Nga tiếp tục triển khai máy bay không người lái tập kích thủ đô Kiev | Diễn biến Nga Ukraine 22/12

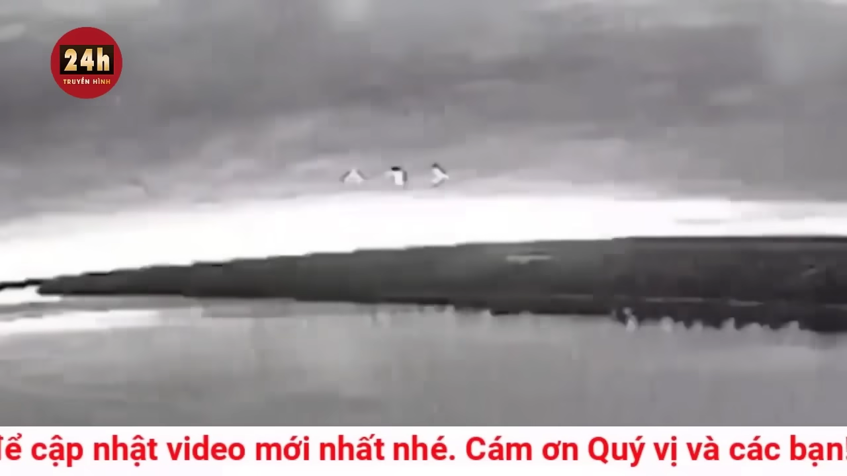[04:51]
xuồng bắt đầu di chuyển dọc theo toàn bộ sông Dnipro mà quân nữ Ukraine nỗ lực vượt qua trong thời gian gần đây. Đoạn sông trong clip này nằm ở tỉnh Khia Sơn.